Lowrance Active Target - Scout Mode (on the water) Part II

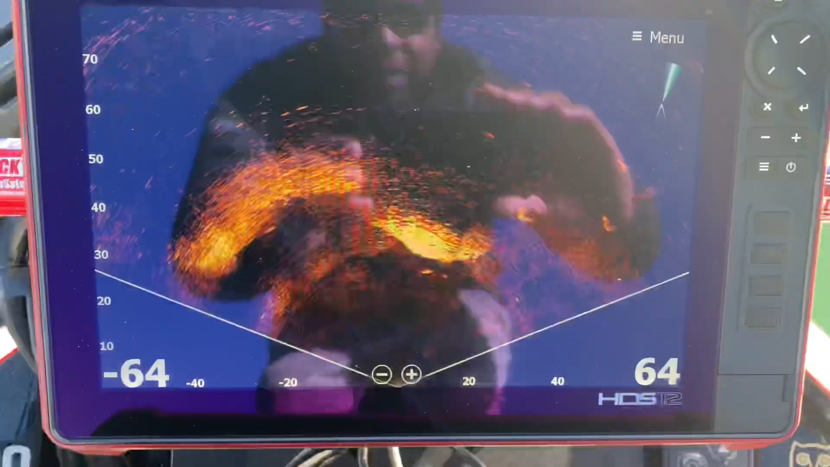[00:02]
there's a more scout mode for you guys you see i
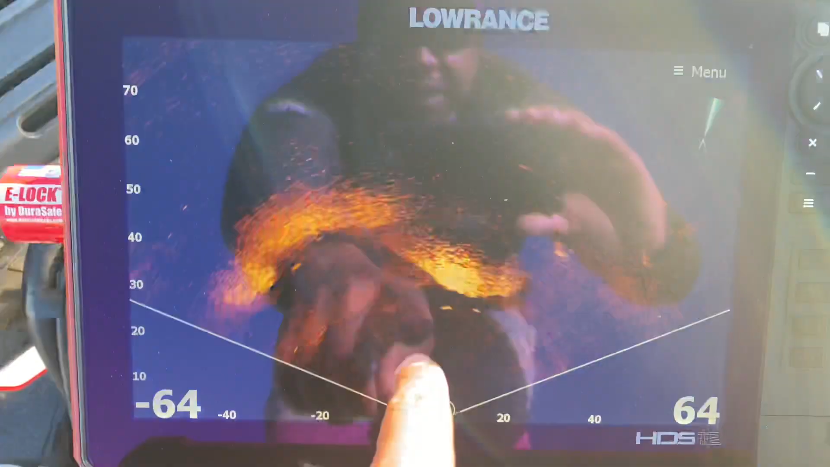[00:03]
see the fish moving right there that's
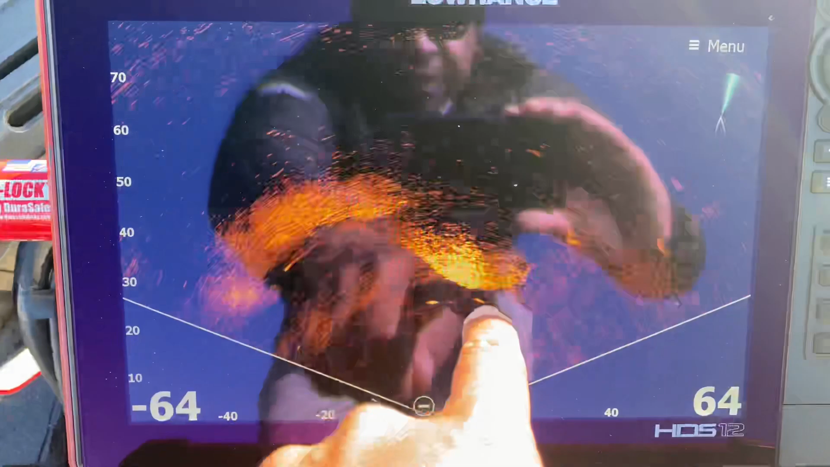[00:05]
two nice size fish there's another nice size fish right
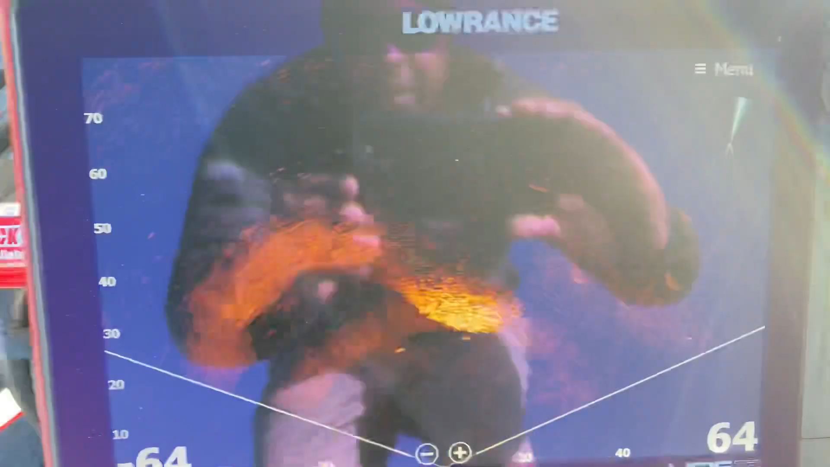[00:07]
there look
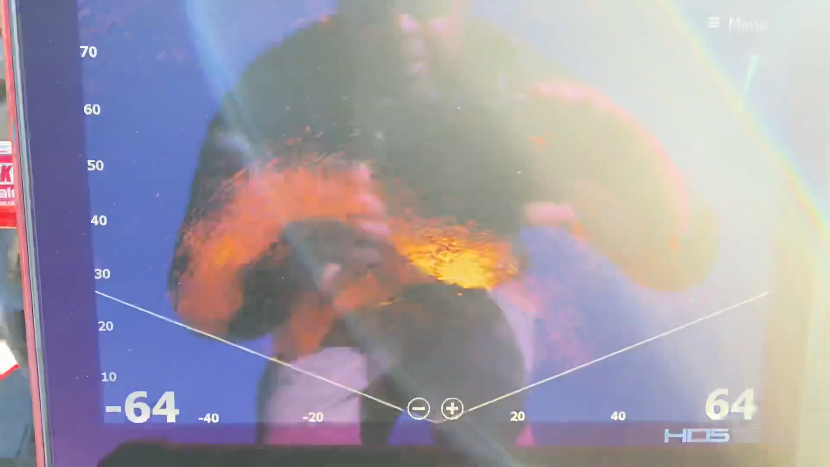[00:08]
how they're moving the ball to
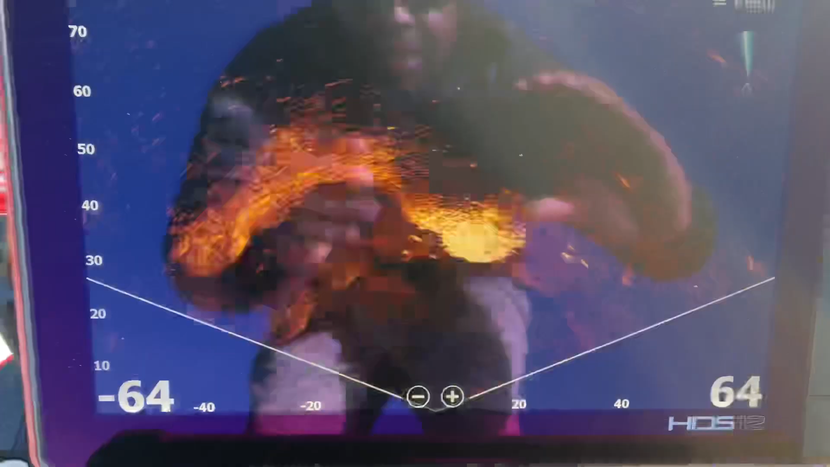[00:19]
how they look at more coming in from the back
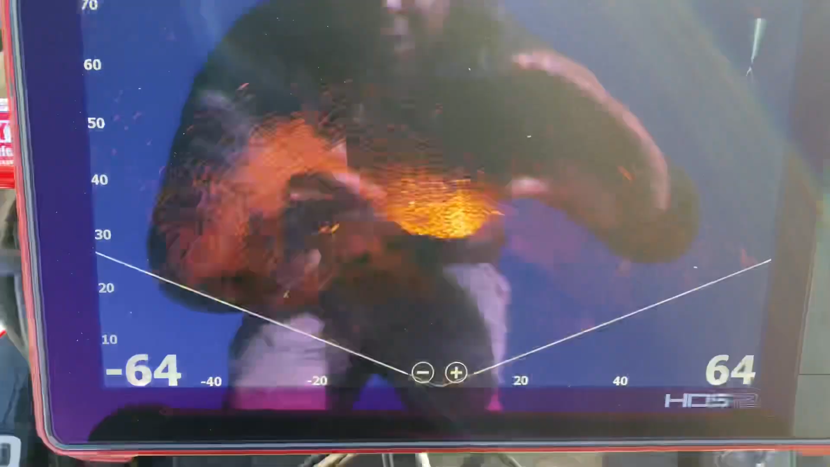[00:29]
out of that area right there just simply amazing